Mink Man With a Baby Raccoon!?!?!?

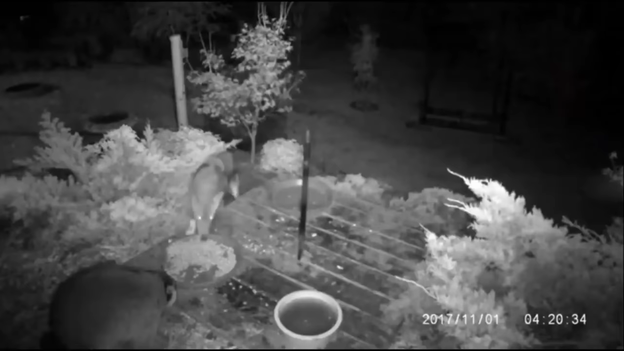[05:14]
And a few months after that, they're pretty safe from coyotes too.
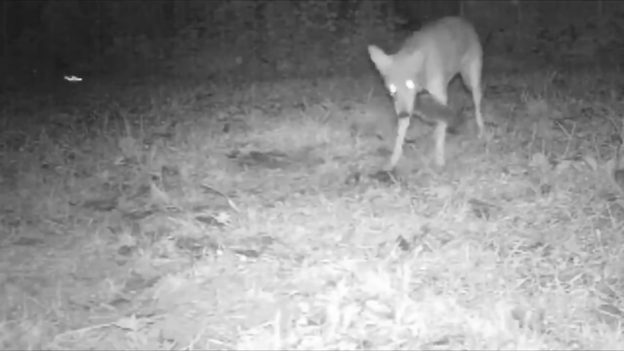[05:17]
In fact, there is a lot of footage out there showing these guys beating up and picking on coyotes
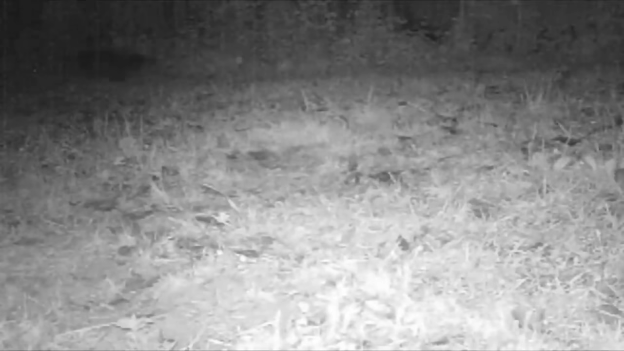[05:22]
who try and come to a feeder where they're feeding on the same food. Very interesting little creatures.